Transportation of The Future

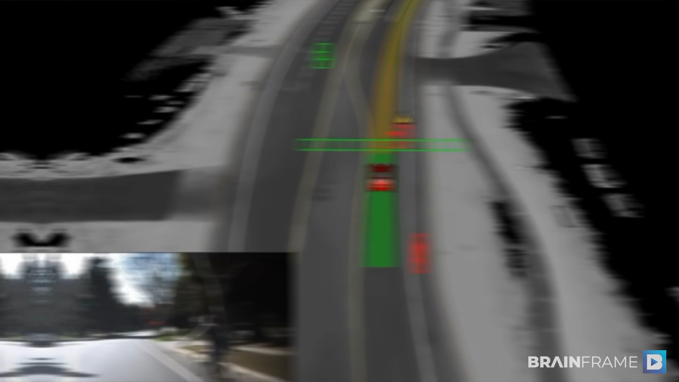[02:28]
cyclists, pedestrians and obstacles are and where they are moving.